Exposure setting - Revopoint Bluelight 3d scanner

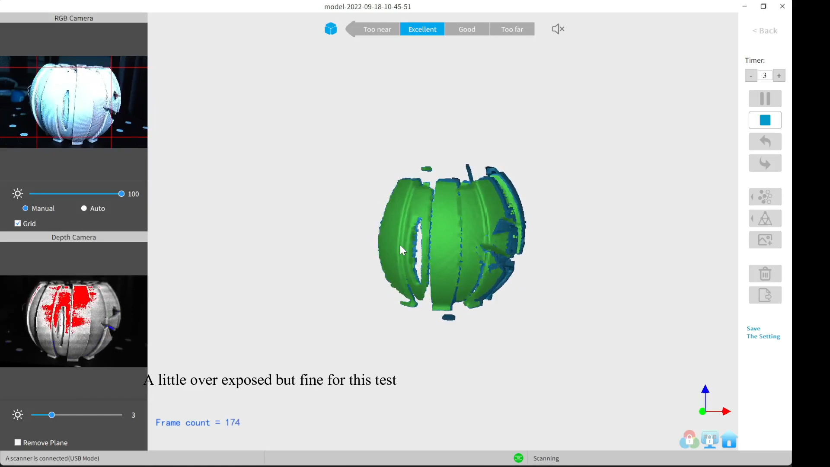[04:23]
And you can see how it's picking up a lot more going around the sides. Just a whole lot more than what it did the first time.
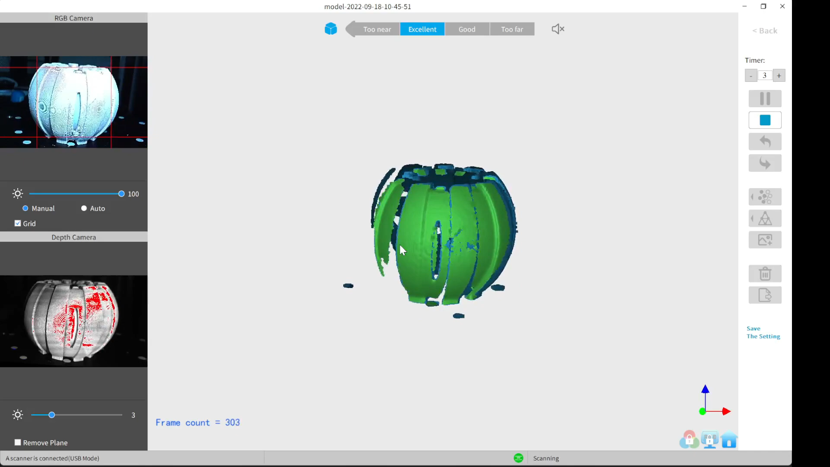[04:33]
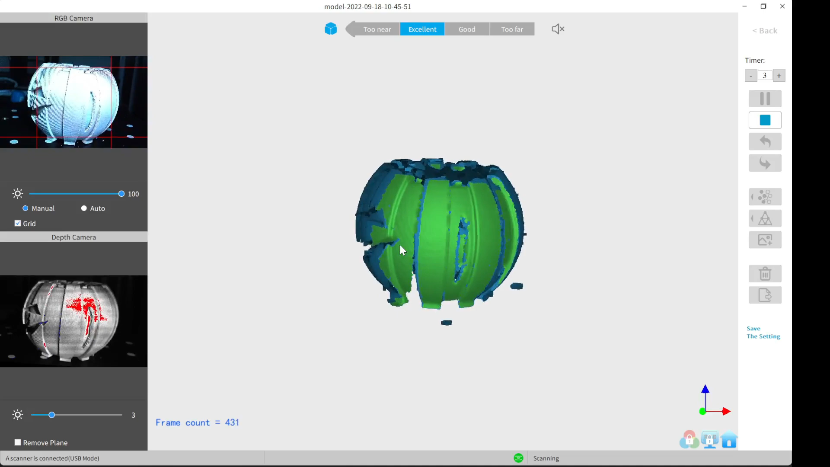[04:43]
And it's almost finished. All right, now it's finished.
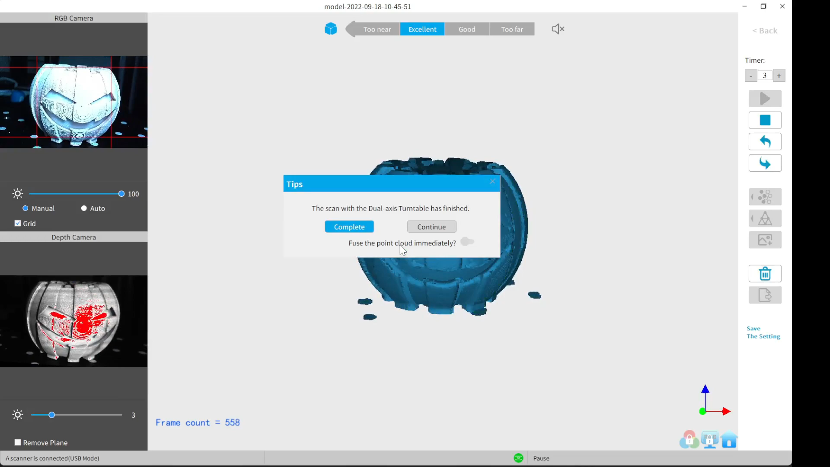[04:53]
I'm going to do the same thing, fuse the point clouds. But you can see how it's just a lot more of the model, you can see.
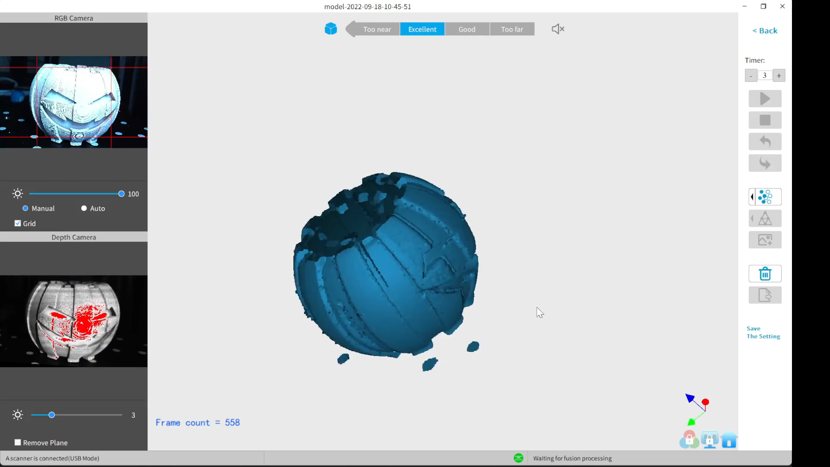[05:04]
All right, sped up the fusing just to save time.
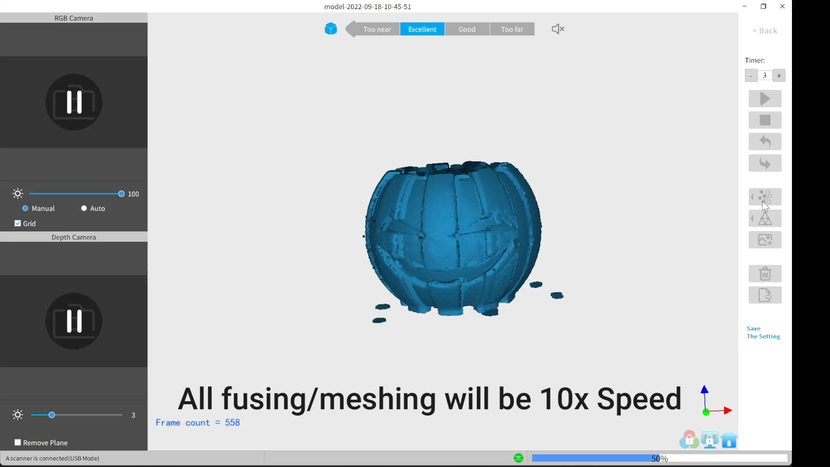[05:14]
And as you can see, the model looks pretty good. It's not as great as it can be, but this is just a point cloud. Once you actually mesh it, then you'll see the true quality of it. Sped this up also.
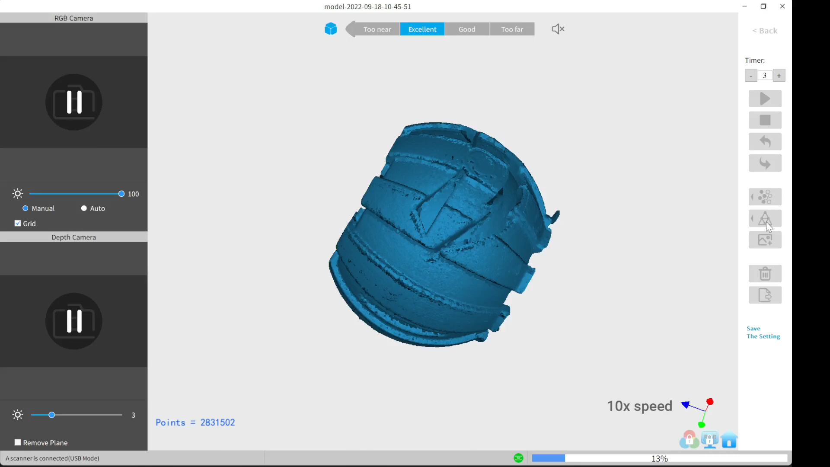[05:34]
And as you can see, this is the final model. You can see this part was 3D printed. You can see the lines on it.
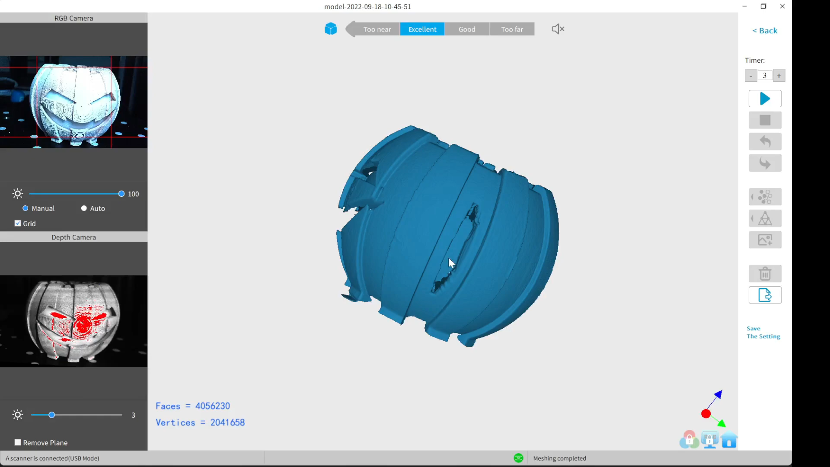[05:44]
It did not get the little holes on the side, but that's to be expected. Other than that, it did an excellent job with it. The entire model wasn't scanned.
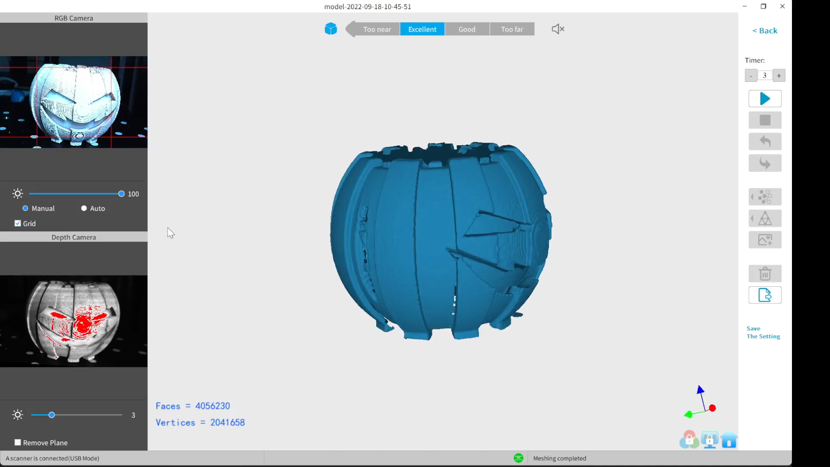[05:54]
It's just a scan of the outside surface, which is fine for this test. If you enjoyed this video or if it helped you out, just leave a like.